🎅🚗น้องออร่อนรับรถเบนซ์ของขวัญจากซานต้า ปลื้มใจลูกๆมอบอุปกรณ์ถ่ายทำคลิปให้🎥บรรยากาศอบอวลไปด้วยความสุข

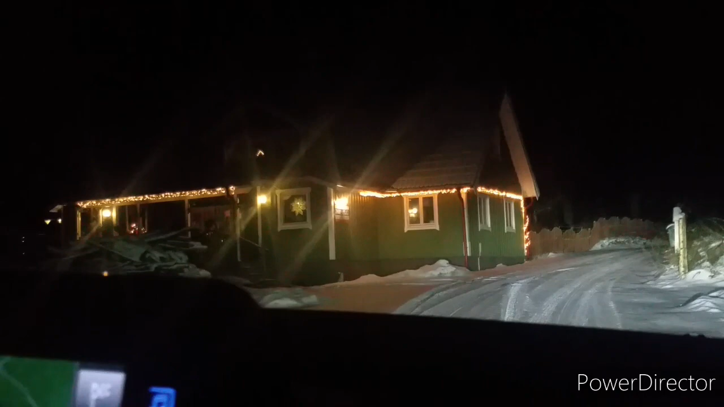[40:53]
พ่อป้า อากาศหนาวมากกับพี่น้องขับรถเหมือนเป็นน้ำแข็งอ่ะถึงบ้านแล้วจ้าปลอดภัยปลอดภัยโ